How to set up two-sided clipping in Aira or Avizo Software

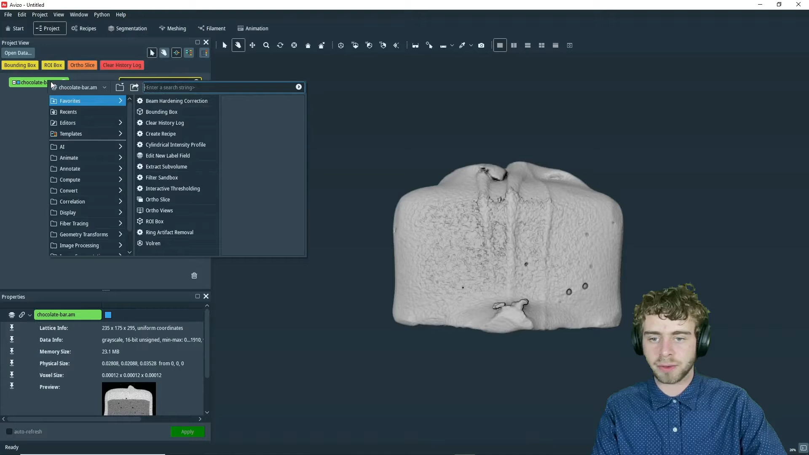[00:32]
just like that, and we're going to click Apply, and there we go.
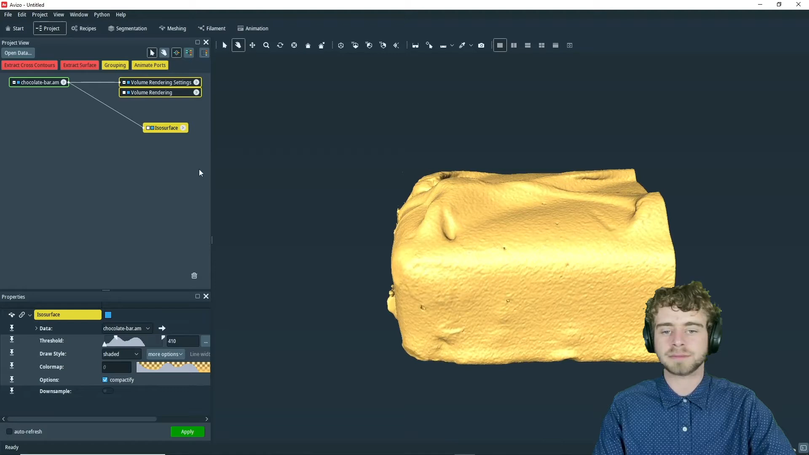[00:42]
So now we have both volume rendering and an isosurface, so next we're going to create three more modules. So we're first going to create a Bounding Box, and then we're going to create two clipping planes, just like that, and like that. So now we have a volume rendering, isosurface, Bounding Box, and two clipping planes. All right, so the first step in this is we're going to first clip the volume rendering.
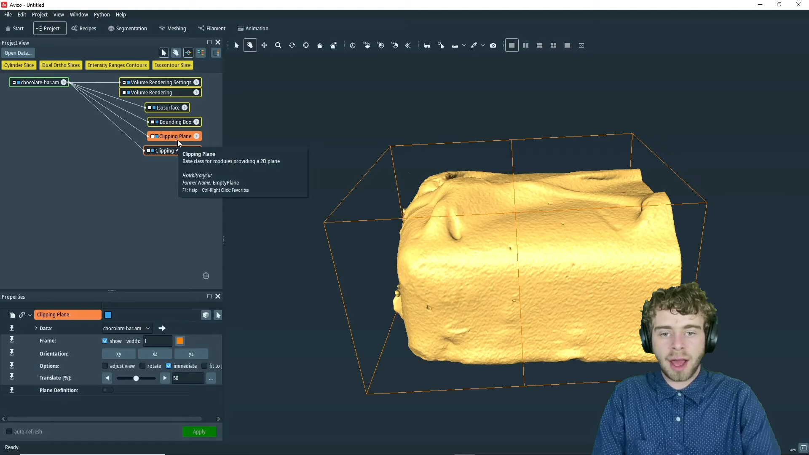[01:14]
So to do that, I'm going to select the volume rendering, and then click H. So what that does is it hides everything except for the volume rendering.
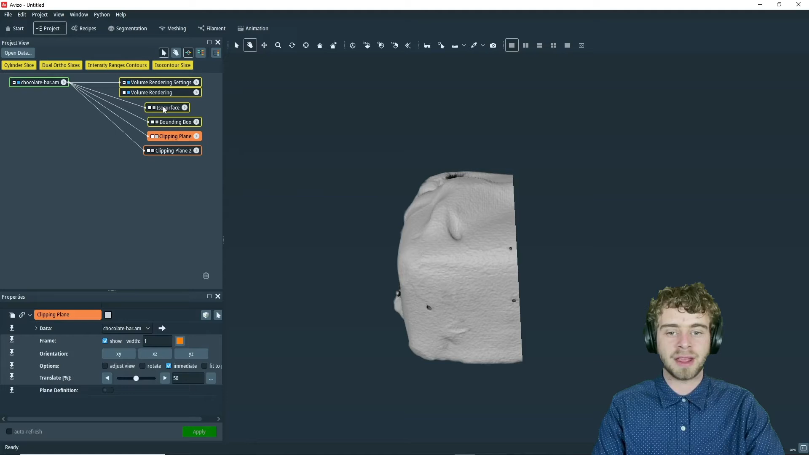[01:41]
Next, we're going to go to the isosurface, and then click H again. So this will now hide everything except for the isosurface.
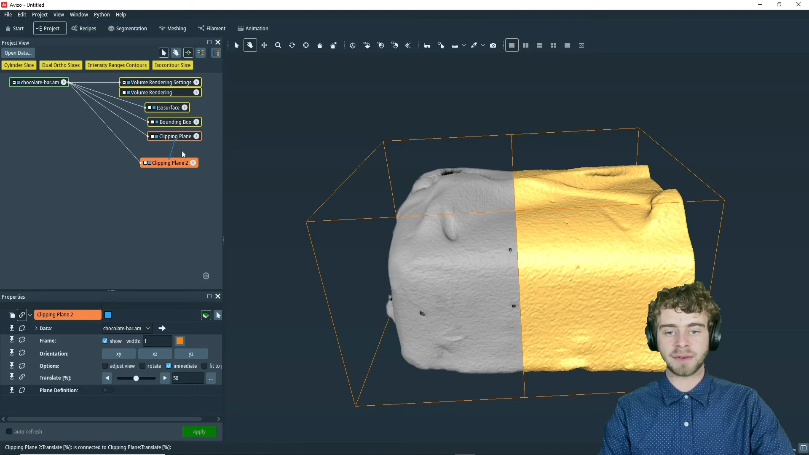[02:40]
So now it's created this blue line from Clipping Plane to Clipping Plane 2, and you can see the chain link together in both of the Translate lines.